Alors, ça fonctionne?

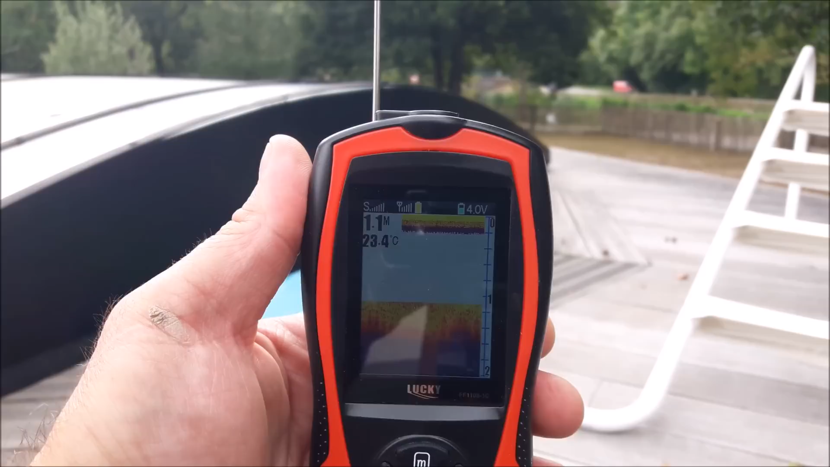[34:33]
On screen: depth 1.1 m, water 23.4°C
Là, pour cette profondeur-là, alors peut-être qu'il y aurait une différence sur 3 mètres ou 4 mètres, mais en tout cas, ça colle. Retour dans le petit atelier.